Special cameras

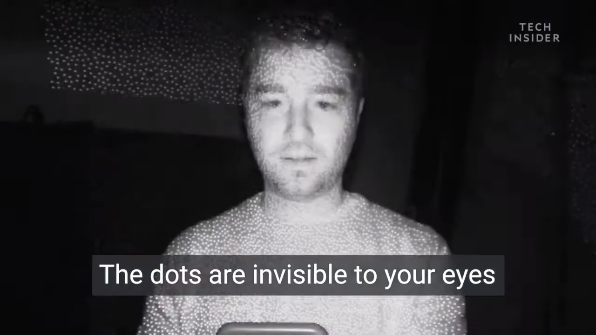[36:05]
whereby a mesh of over 30,000 infrared spotlights are projected on your face and detected with an infrared sensor,